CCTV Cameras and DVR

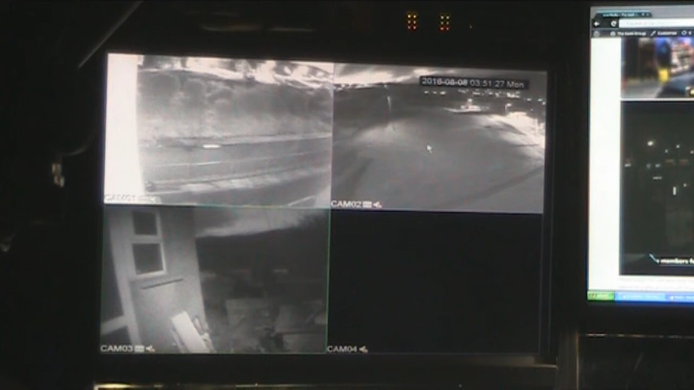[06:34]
As you can see, I've got three images up there. The top two are the small cameras. The bottom one is an old security camera that I've got down in the back garden at the moment. Or pointing out the window. So, not a very good picture on that. But, basically, you double click on one of the images and that brings up one of the cameras on full screen.